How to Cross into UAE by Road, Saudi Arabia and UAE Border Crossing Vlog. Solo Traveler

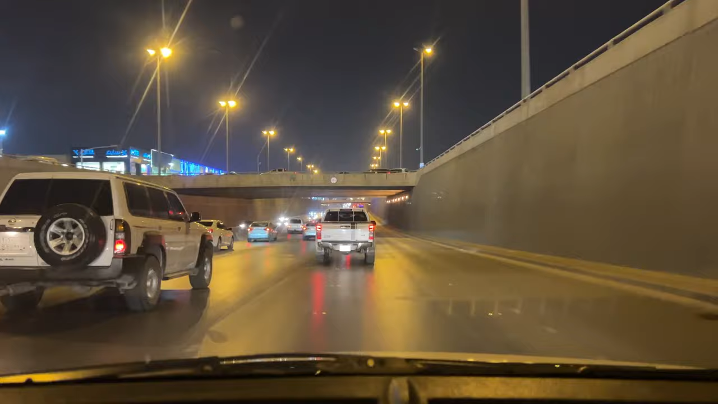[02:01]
ٹوٹل جو ہمارا یہ سفر ہوگا وہ اراؤنڈ دس گھنٹے کا ہوگا میں نہیں ہمیں بارڈر کے اوپر کتنا ٹائم لگتا ہے ہمیں تو ہوپ فولی کہ پیپر سارے میرے پاس پورے ہیں زیادہ ٹائم نہیں لگے گا بس کسٹم وغیرہ پہ تھوڑی سی کلیرنس لیتے ٹائم تھوڑا ٹائم لگ سکتا ہے ابھی
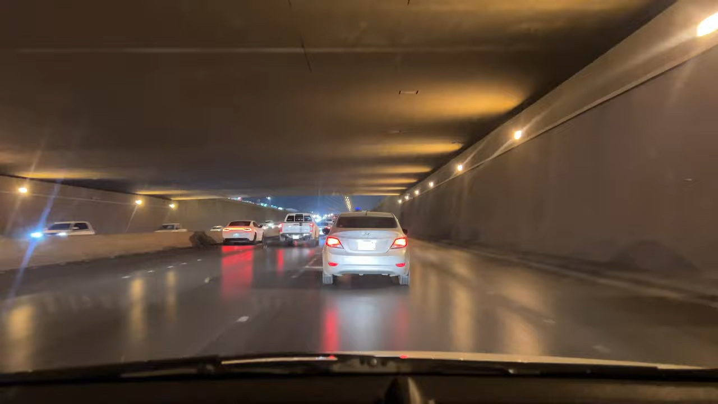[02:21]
میں رنگ روڈ پہ چڑھنے والا ہوں رنگ روڈ سے ہم ایکزٹ لیں گے خرج کی طرف
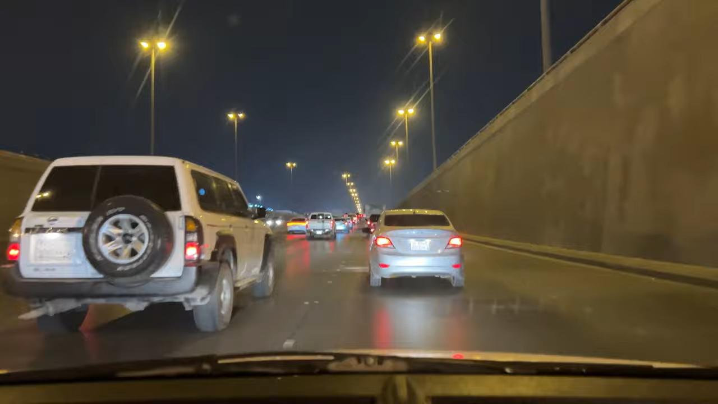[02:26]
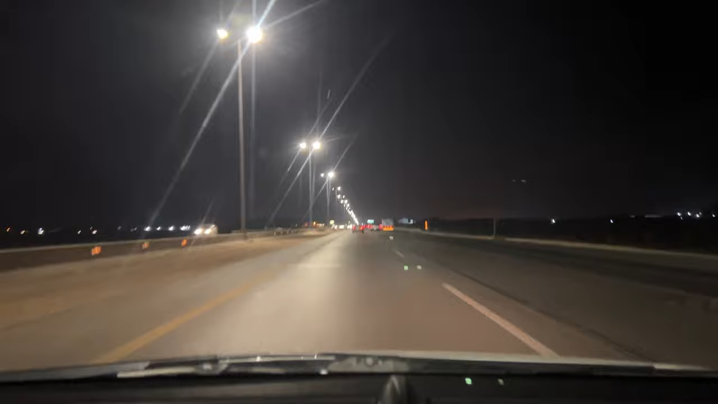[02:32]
یہ خرج روڈ کے اوپر ہم آ چکے ہیں بھی ایک دو چیک پوائنٹس آئیں گی راستے میں چیک پوائنٹس کراس کرنے کے بعد ای ٹھنک امارات کے بورڈر تک کوئی چیک پوائنٹ نہیں آئے گی تو ہماری جو بھی ایک ہی چیک پوائنٹ آنے والی یا تیار سٹی سے باہر نکلنے والی تو اس کو کروس کرنے کے بعد ہمارا سفر کنٹینیوز ہی ہوگا
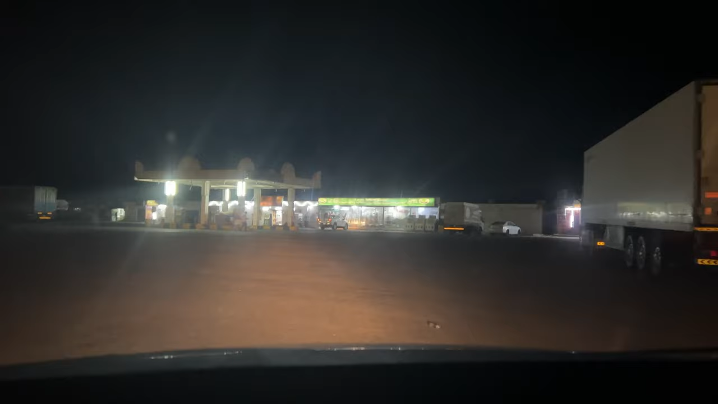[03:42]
ہم کوئی ساڑھے تین سا کلومیٹر کرنے کے باد ایک گیس ٹیشن پہ پہنچیں تو میں جا رہا تھا کہ پہلے ہی فیڈ کروانے ہمیں پیٹرول پمپ ملے یا نہ ملے اور اس کے پاس بھی دوسرہ نہیں ہے نائنٹی بننی ہے سلام علیکم ما فی خمسا تسین تب حت تواہد تسین فی محط تک دام محط تک دام محط تک دام اللہ بھی آچانا چیز کی ہاں
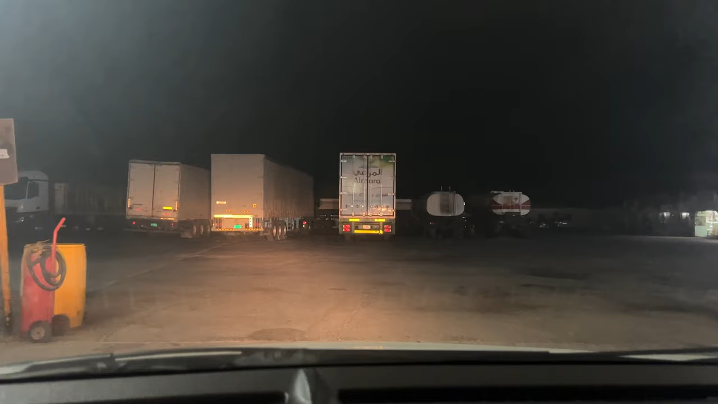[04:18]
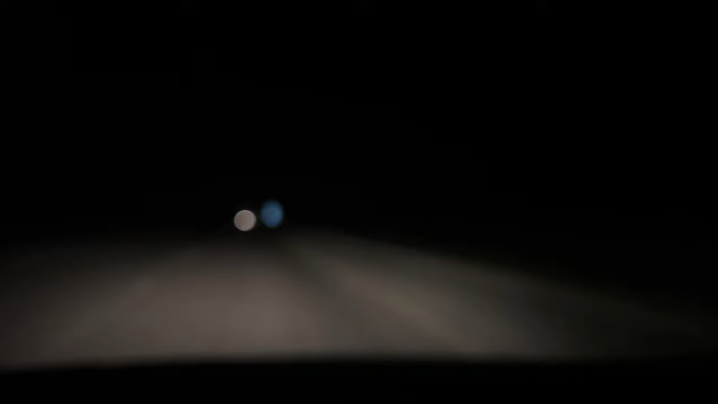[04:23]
جی تو دوستو ہم آل موسٹ
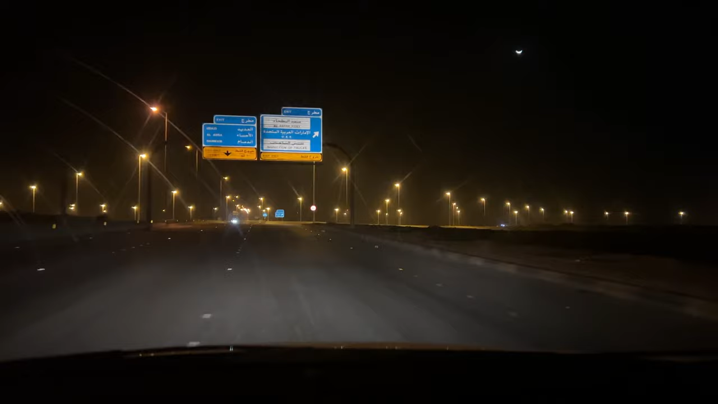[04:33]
بورڈل پہ پہنچ گئے ہیں یہ سائن بورڈ آنشرو ہو گئے ہیں یو اے ایک ہے تو ٹوڈل میں نے چار ساڑھے چار گھنٹے ڈائیو کی ہے
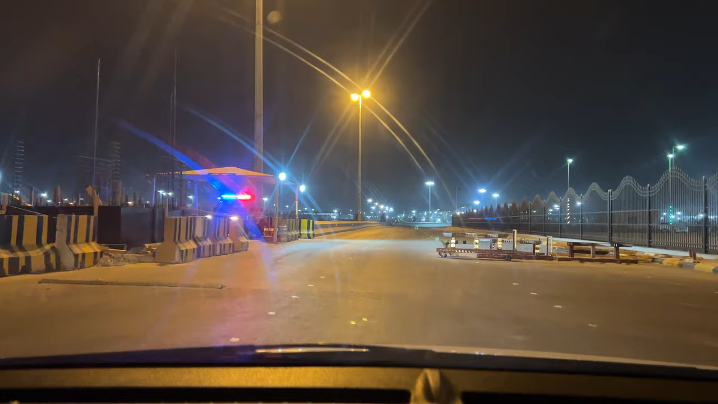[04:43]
تو ابھی یہ پہلی چھوٹی چیک پوائنٹ آئی ہے ای تنک یہ صرف چیک پوسٹ ہی ہے ہمیں کسی نہیں رکھا یہاں پہ تو آگے چلتے ہیں دیکھتے ہیں کون سی چیک پوائنٹ آتی ہے آگے پہلے سعودی کسٹم والے آئیں گے آگے جا کے دیکھتا ہوں کہ کون سا جی یہ تو بند پڑے ہیں یہاں پہ تو کوئی بھی نہیں بیٹھا ہوا
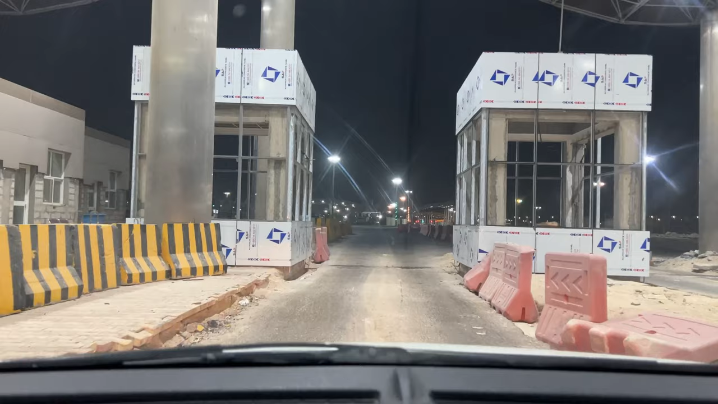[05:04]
آئی تنک کونسٹرکشن ہو رہی ہے یا بند ہو گئے ہیں پرانے یہ آگے جاگے بھی چیک کرتے ہیں یہ
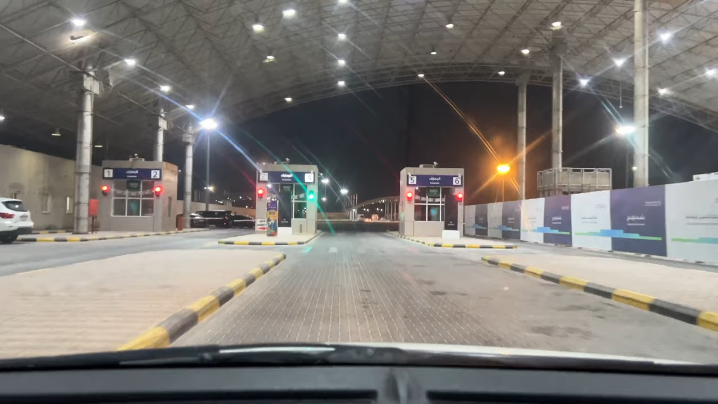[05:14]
جی یہ سعودی کسٹم والے ہیں لیٹس ہی کیا مانگتے ہیں ہم سے یہ یہ بھی ہو گیا ادھر سے ہمیں انہوں نے گاڑی کی ایک پیپر دیا ہے گلف میں ہماری انٹری جو ہے وہ فری ہے کوئی وہ نہیں چاہیے پرمیٹ گلف ریزیڈنٹس کے لیے فری ہے آگے یہ آگے ہیں جی سعودی امیگریشن جس کو عربی میں کہتے ہیں جوازات تو
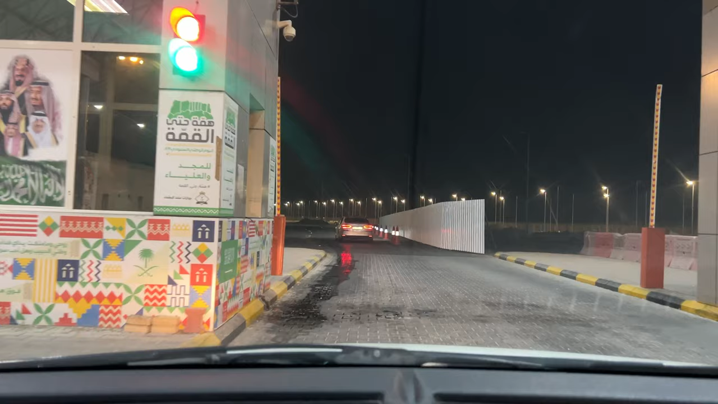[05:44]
یہاں پہ وہ آئی تنک میرا ایکزٹ لگائیں گے تو ان کو ڈاکومنٹز دیتے ہیں اپنے جی ایکزٹ لگیا ہے ہمارا یہاں سے تو ابھی ہم آگے کی طرف جا رہے ہیں دیکھتے ہیں آگے یہ ابھی آگے سعودیہ کا ہی ہے کوئی حصہ یہ آگے تنگ یہ ہمارا ایکزٹ چیک کریں گی ہے گاڑی کے جو پیپر بنائے تھے پیچھے انہوں نے وہ چیک کی ہے
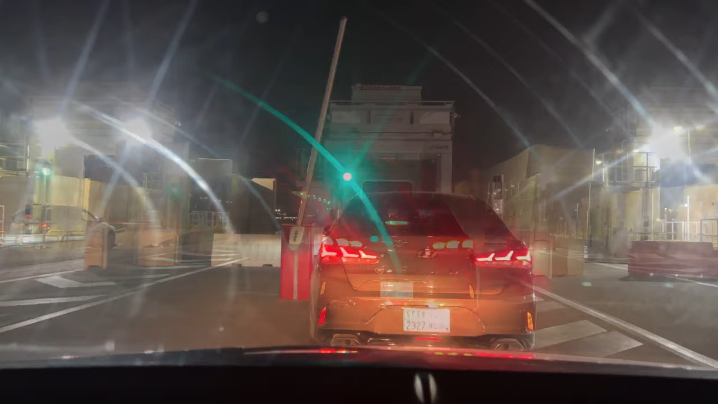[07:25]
یہ سامنے بہت بڑا سکینر لگا ہویا ہے تو یہ ساری گاڑیاں سکینر جا رہی ہیں
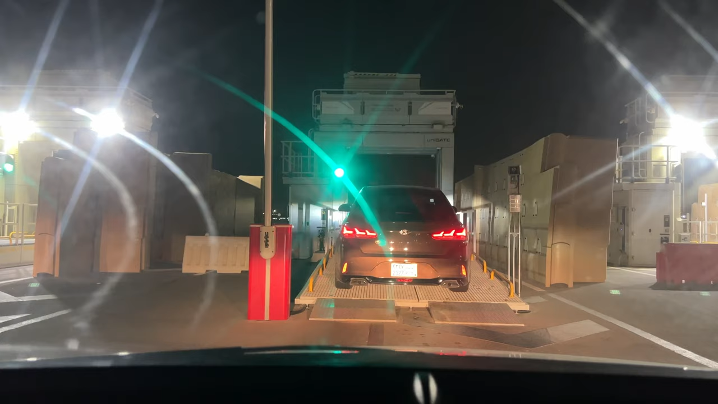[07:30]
ایک ایک کر کے گاڑی پوری سکینر ہو رہی ہیں یہ کافی جدیر ٹیکنالوجی ہے ایٹس کے سائٹ پہ آپ سے بھی دیکھیں گے سعودیانوالے کیسے چیک کرتے ہیں یہ بھی ہم سکینر کے اندر جا رہے ہیں
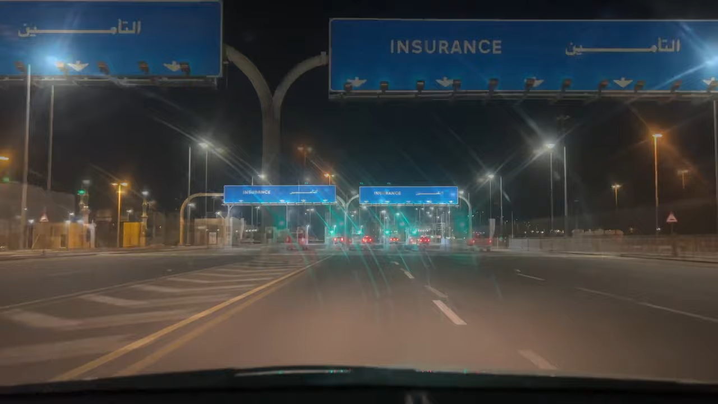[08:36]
کہ انشورنس ضروری ہے گاڑیوں کی حالانکہ میرے پاس انٹرنیشنل انشورنس ہے لیکن یہاں پہ
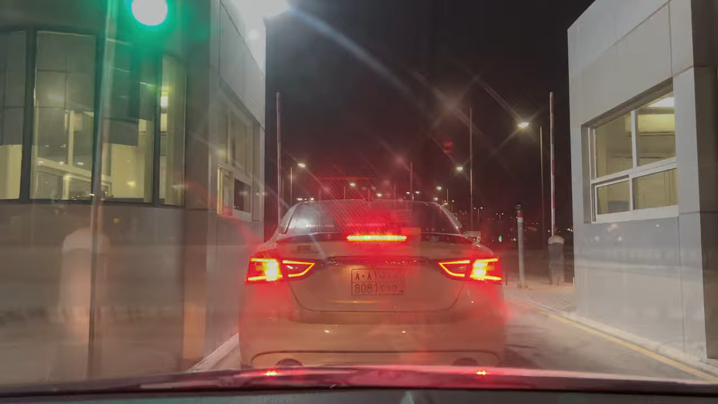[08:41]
بھی عدوالہ کروانی پڑے گی تو تین دن کی لئی ہے میں نے ہی انشورنس یہاں سے تو انشورنس والے کے سائٹ سے بھی ہم آگے ہیں باہر نکل رہے ہیں فائنلی ہم
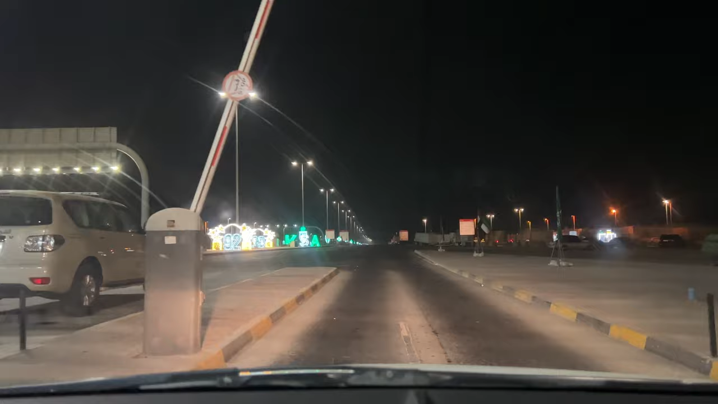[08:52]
ایمیرٹس کی باؤنڈری کے اندر آگے ہیں اور مجھے ٹوٹل آئی ٹھنگ فورٹی فائی منس لگے ہیں سالے پروسس کو آگے چلتے ہیں ابھی اور یہ جی ایمیرٹس کی حدود میں ہیں ابھی اس وقت ہم اور آگے کوئی چیک پر نہیں ہے فائنلی ریشت ان ایمیرٹس